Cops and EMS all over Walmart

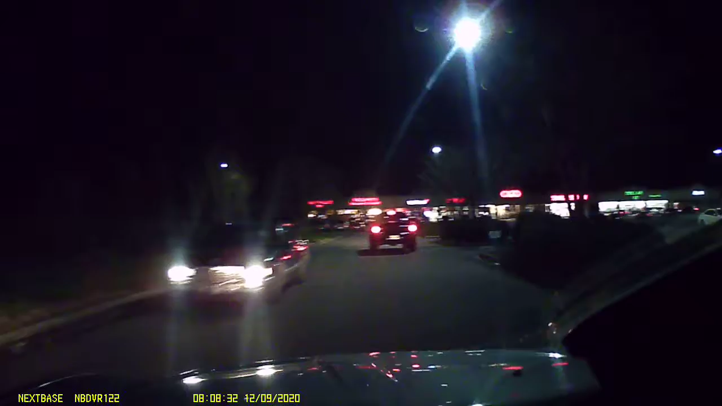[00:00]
all right guys well I have just rolled up to the Walmart here in Rocksboro and give you an idea see the lights